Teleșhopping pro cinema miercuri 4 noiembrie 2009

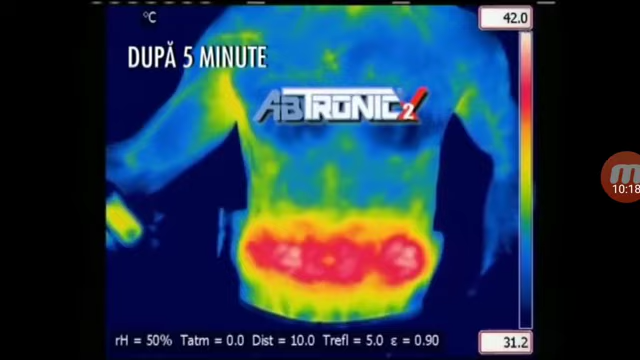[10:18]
On screen: scale top 42.0°C, scale bottom 31.2°C
Se vede asta după căldura musculară generată, nu doar la mușchii din față, ci și la cei din spate.
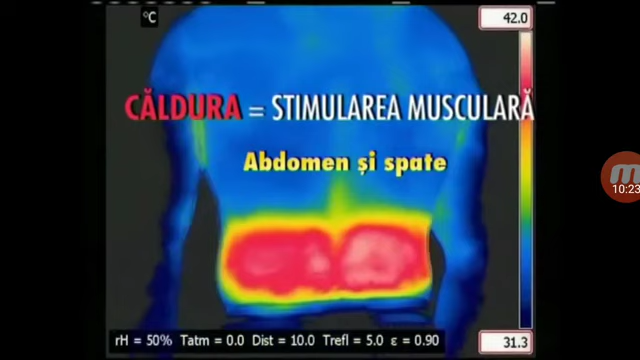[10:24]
On screen: scale top 42.0°C, scale bottom 31.3°C
Și nu uita, Aptronic a făcut asta fără ca persoana care îl poartă să fi depus vreun efort.